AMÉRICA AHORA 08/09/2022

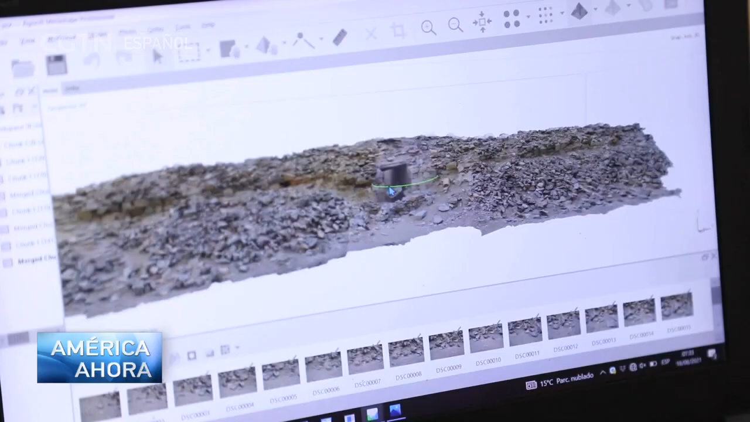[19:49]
El resultado es un mapeo en 3D de los sitios restaurados tal y como se habrían visto en su esplendor.